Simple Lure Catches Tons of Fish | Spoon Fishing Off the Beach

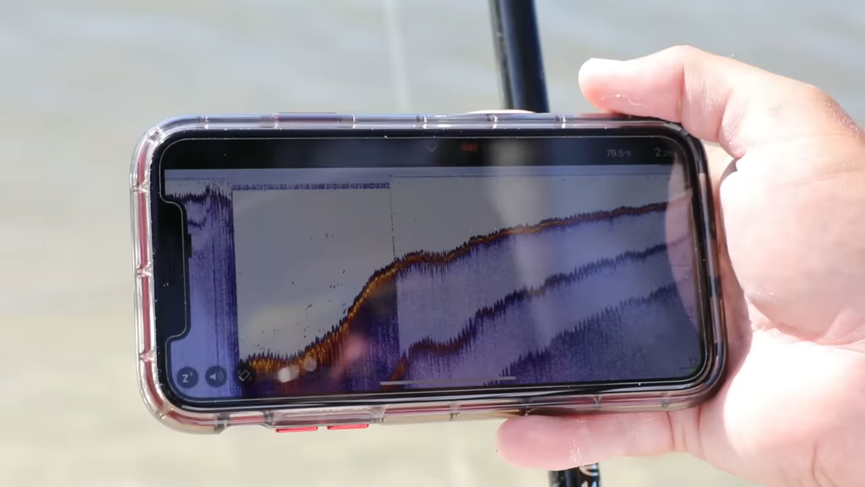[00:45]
your phone and the sonar system is so small it can pretty much fit in your pocket and you can take it anywhere you go you can use it from the bank from the boat from the kayak and paddleboard